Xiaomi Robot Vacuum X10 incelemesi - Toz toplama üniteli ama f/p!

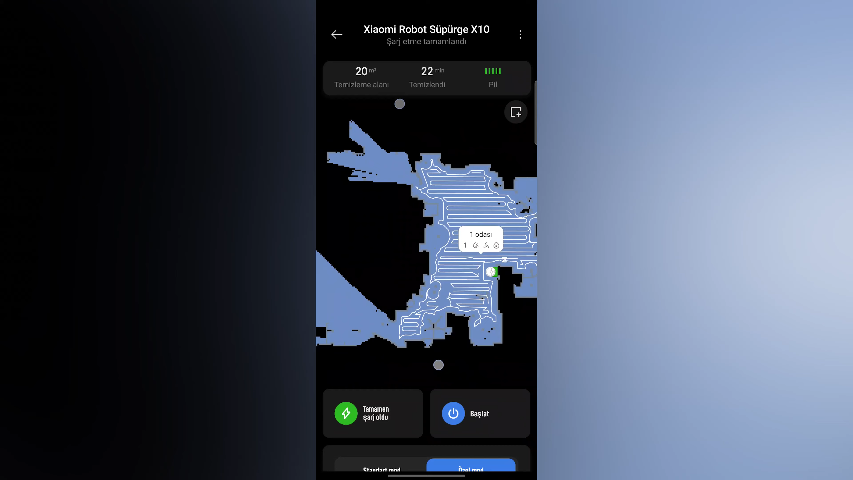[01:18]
Bu oldukça önemli detaylardan bir tanesi. Hem genel kullanımda hem de haritalandırma işleminde kullanıcıya çok büyük avantajlar sağlıyor.